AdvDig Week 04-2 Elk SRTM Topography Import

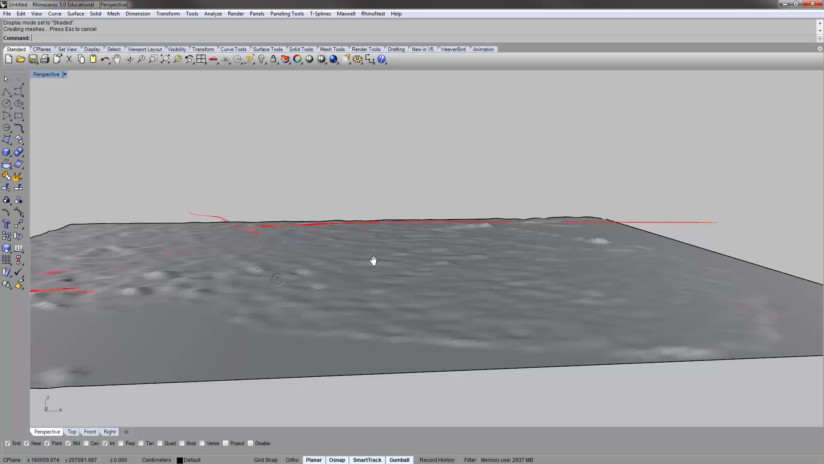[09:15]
know i just sort of bake the surface it's not very um
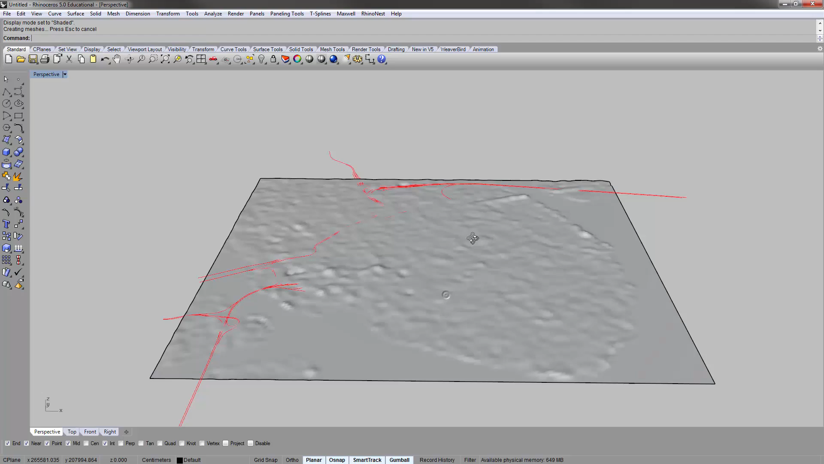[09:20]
it's not very articulated uh since we're on this on the coastline okay
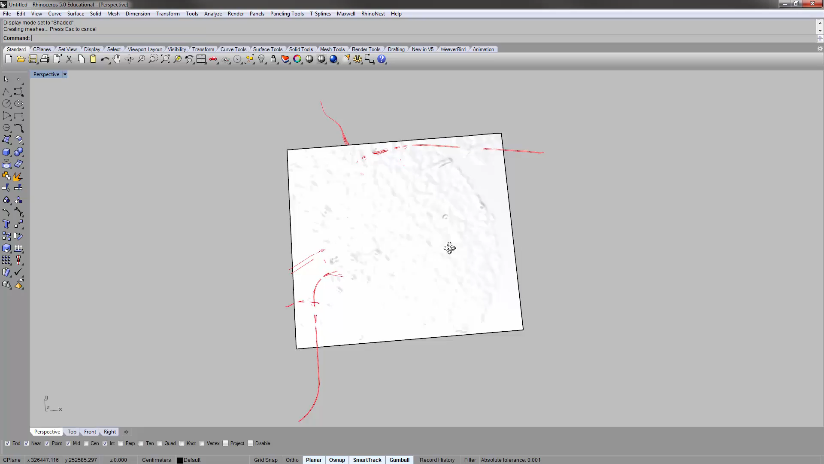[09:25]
but that's just you know sort of how you bring in and you notice that the surface data is very dense right because all those points were data points that were used to kind of create the surface right so this is actually a really really